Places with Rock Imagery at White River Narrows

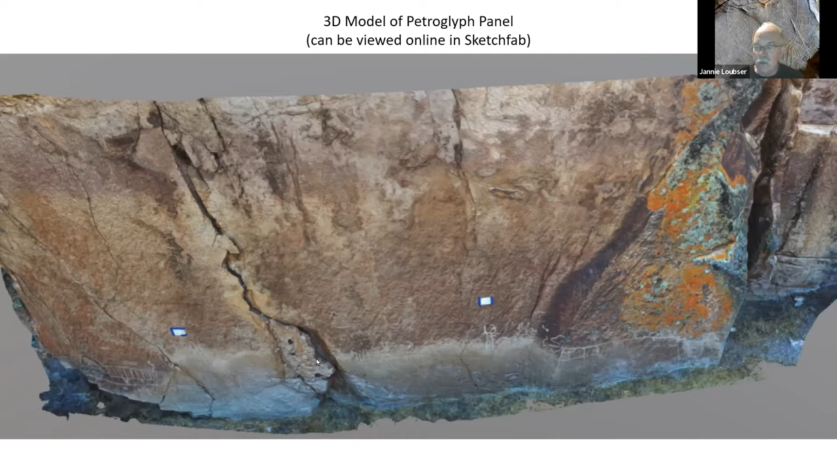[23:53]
Because of differential rates of drying of the water and also maybe different mineral salts, you can see the rock here coming loose and potential hazard, you know, it can fall down at some stage. And here's around the corner here,